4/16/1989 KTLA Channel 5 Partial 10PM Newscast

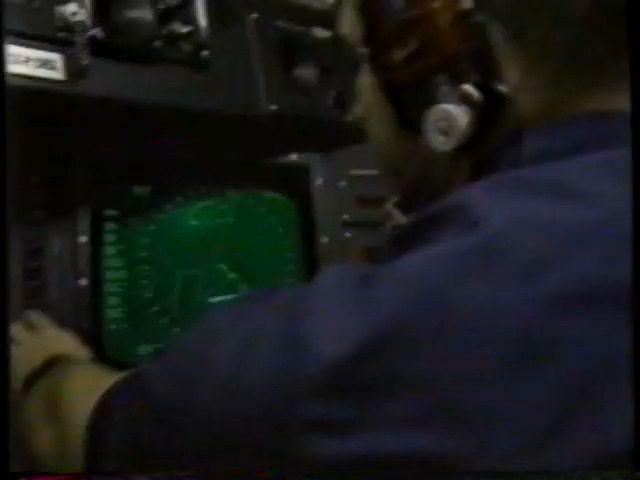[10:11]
So the Bear's computer is devoted primarily to navigation and tracking.